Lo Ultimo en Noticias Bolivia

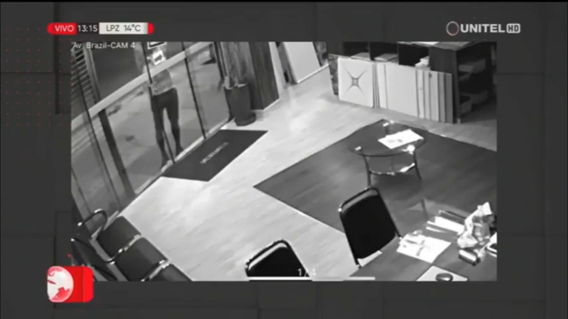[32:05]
Dos personas ingresaron al local de la zona de Guaracachi, cerca del Cuarto Anillo.
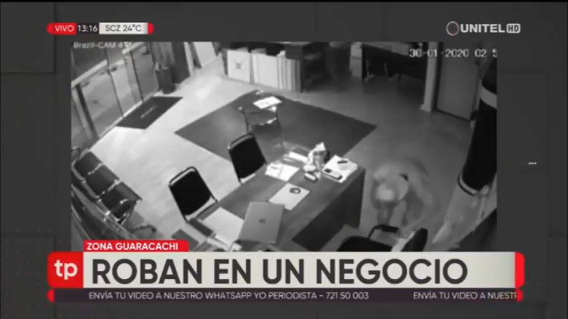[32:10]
Del interior se ve cómo sustraen varios objetos. Según denuncian, se trata del segundo robo a este negocio.